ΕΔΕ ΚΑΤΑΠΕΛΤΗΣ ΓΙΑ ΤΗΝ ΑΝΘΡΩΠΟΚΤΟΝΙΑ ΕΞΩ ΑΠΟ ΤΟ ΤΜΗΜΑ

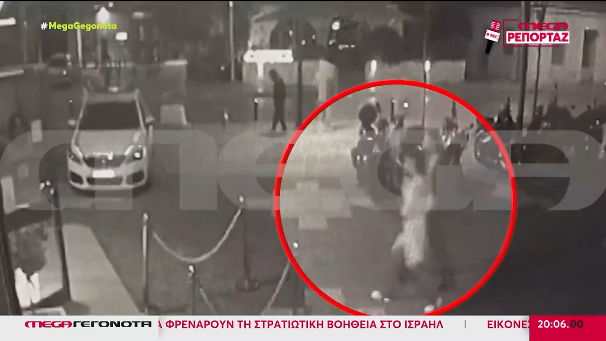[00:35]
Καταπέλητη στα βασικά συμπεράσματα της ΕΔΕ για τη δολοφονία της Κυριακής Γρήβα έξω από το αστυνομικό τμήμα των Αγίων Αναργύρων.
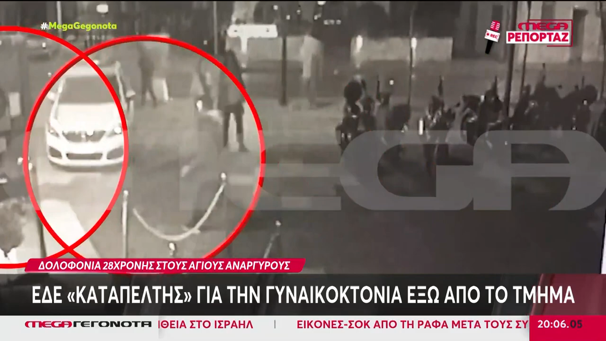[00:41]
Τι έκανε ο σκοπός στο φυλάκι όταν η άτυχη 28χρονη δεχόταν τη δολοφονική επίθεση με μαχαίρι σε απόσταση αναπνοής από εκείνον.